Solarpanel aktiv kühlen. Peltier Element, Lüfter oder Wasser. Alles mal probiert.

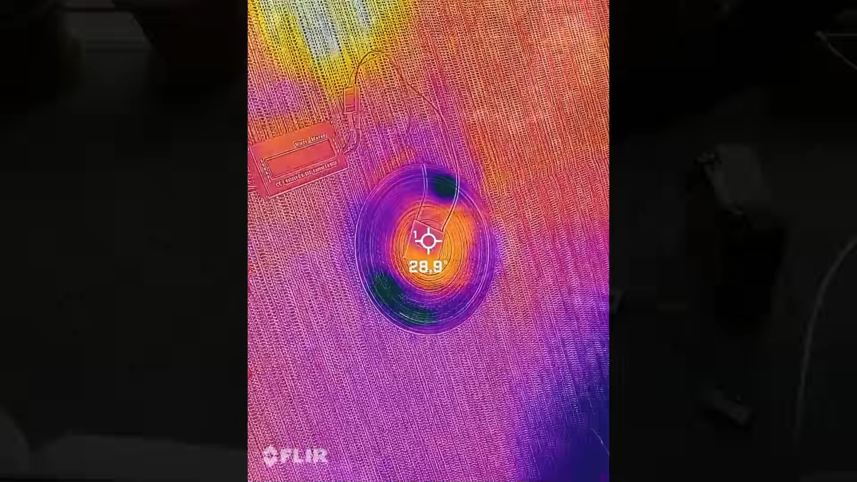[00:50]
Wie man hier im Wärmebild sieht, wird die eine Seite relativ schnell kühl, aber nach ein paar Sekunden schwappte das komplett ins Gegenteil über.
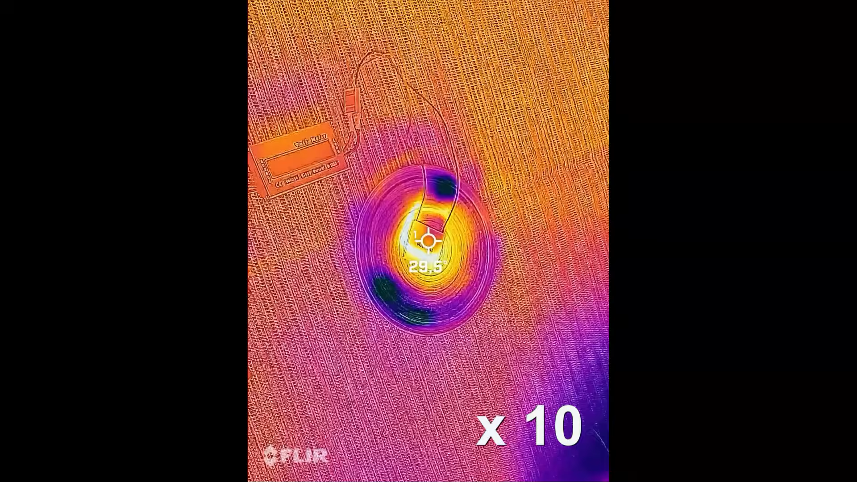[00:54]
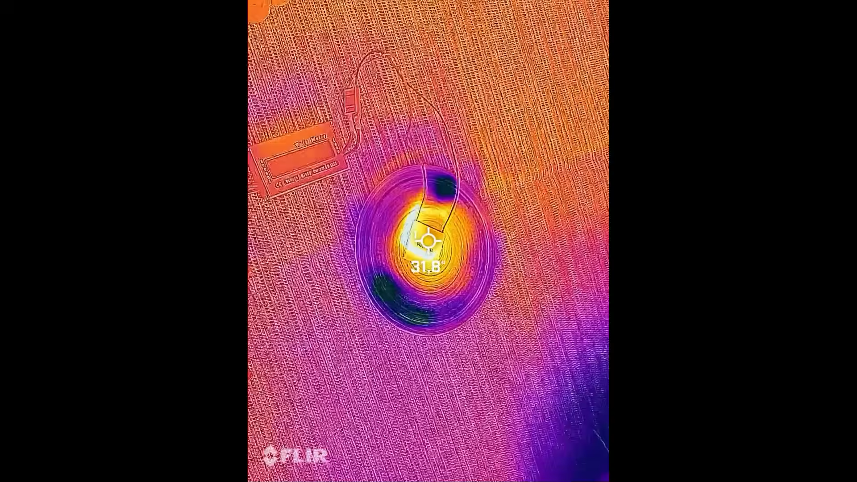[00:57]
Weil ich gerne auch mal erst Experimente mache und dann die Erfahrung, habe ich danach erst herausgefunden, dass das Pelletier-Element immer nur eine Art Differenz bildet zwischen heißer und kalter Seite.
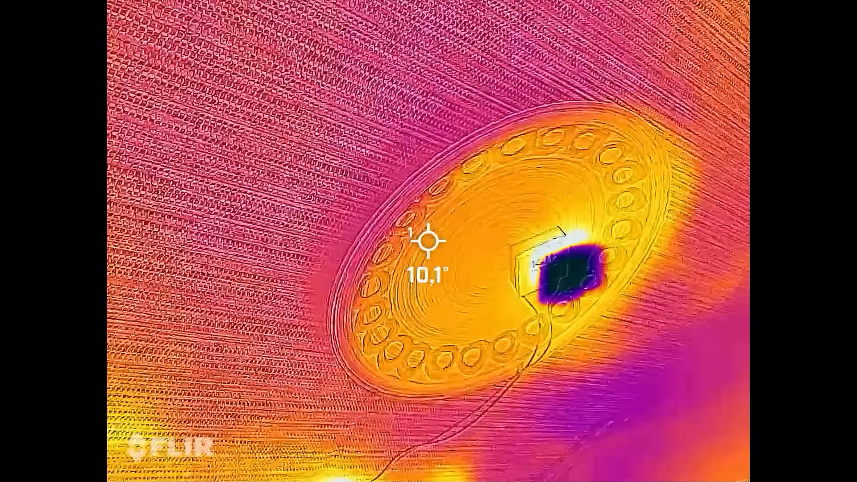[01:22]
Die kühle Seite blieb dabei zwar länger kühl, aber leider schwappt beim Abschalten die Energie, die noch im Kühlkörper steckt, wieder zurück auf die kalte Seite,
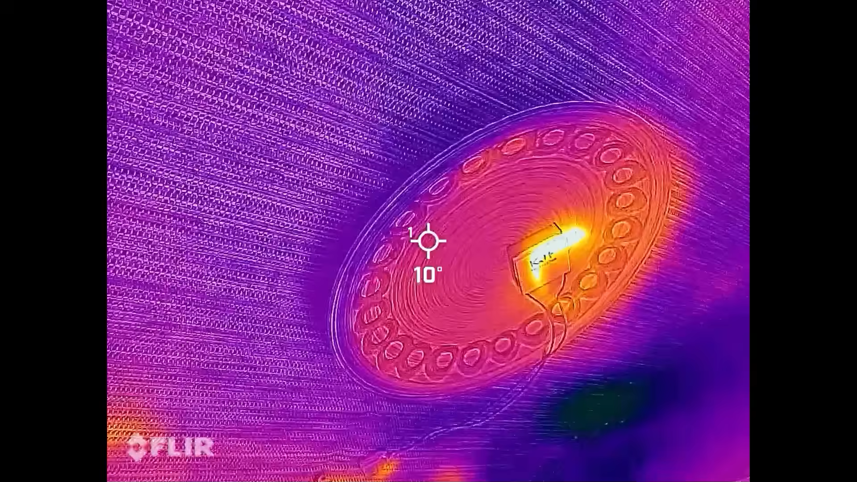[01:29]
weil das Pelletier-Element ja kein Wärmeisolator ist.
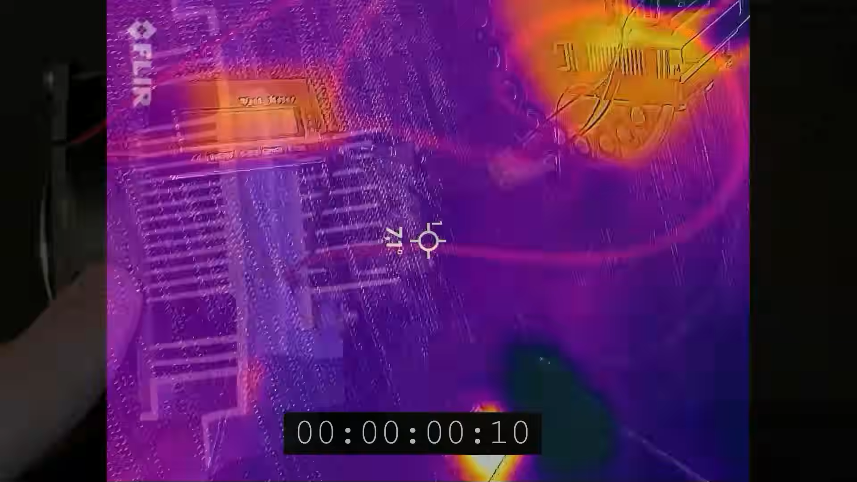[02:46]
Beim ersten Test durfte ich mit Freude feststellen,
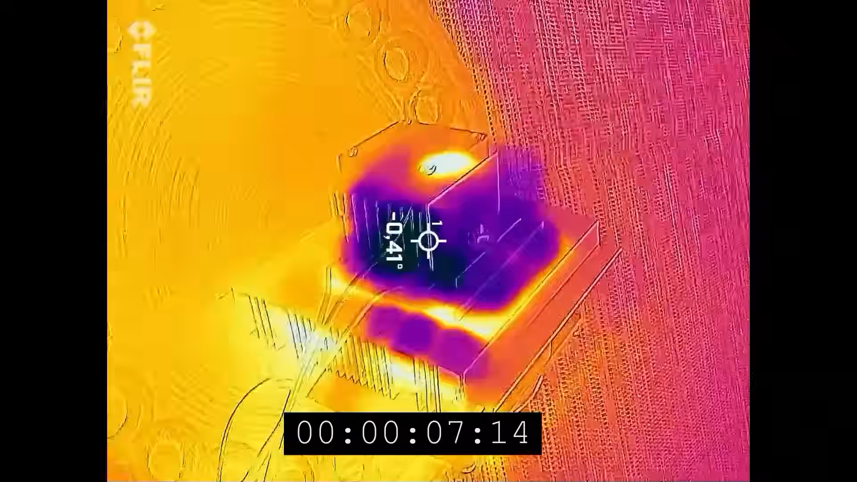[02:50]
dass man das Teil sehr lange laufen lassen kann, ohne dass die Wärme von der warmen Seite zur kalten rüberschwappt.
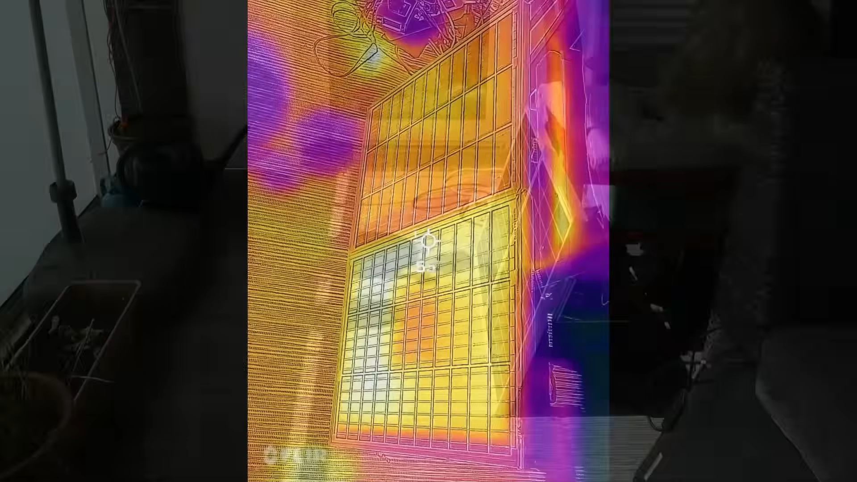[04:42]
Die Kühlung hat hier in der Mitte des Panels, wie man im Wärmebild sieht, so einen kleinen Kreis gebildet. Die Kühlwirkung war also nur super lokal.
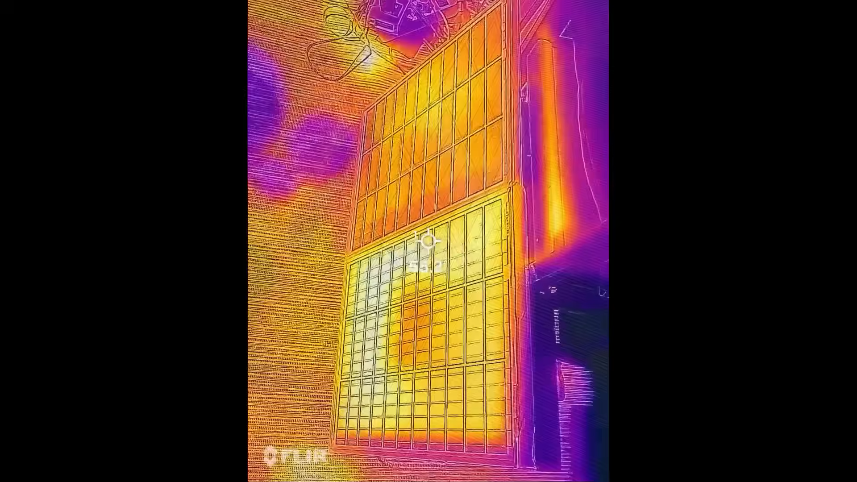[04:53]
Schlimmer war allerdings, dass sich der Rest des Panels mehr aufgewärmt hat, als das Panel ohne irgendwas hinten dran.
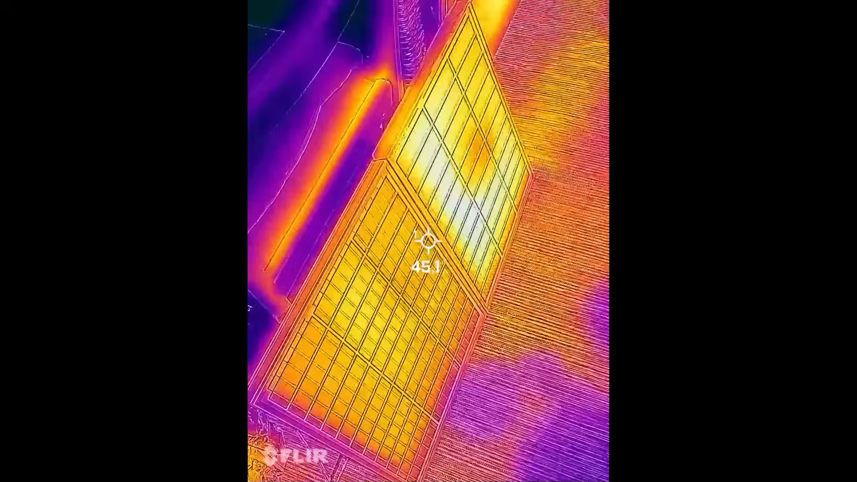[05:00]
Was für mich bedeutet, dass die Luftzirkulation hinter dem Panel sehr wichtig
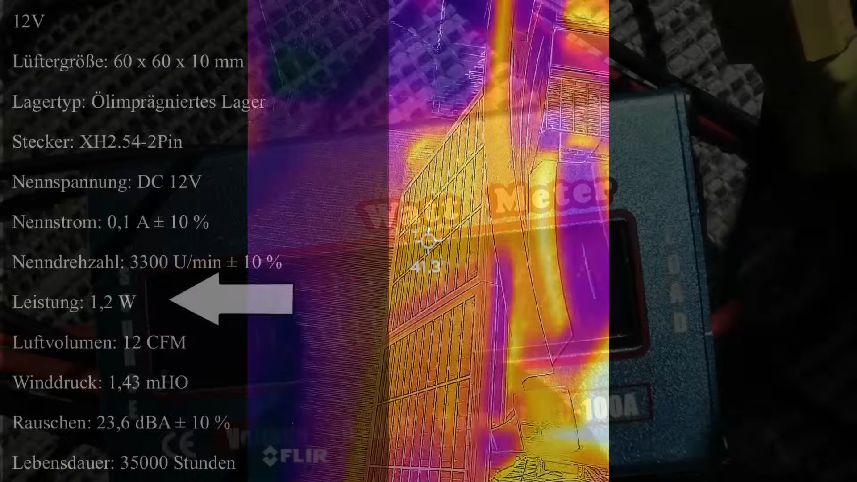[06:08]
In dem Wärmebild sieht man 10 Minuten nach dem Start schon einen Hauch einer Verbesserung. Also einen Unterschied von etwa 3 Grad.
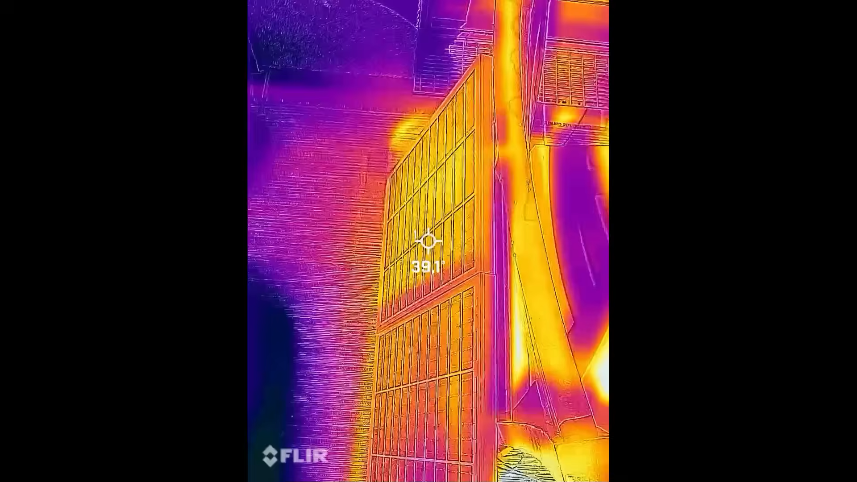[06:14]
Und ich meine auch, eine Art Zucken gesehen zu haben, bei der Leistung der Panels.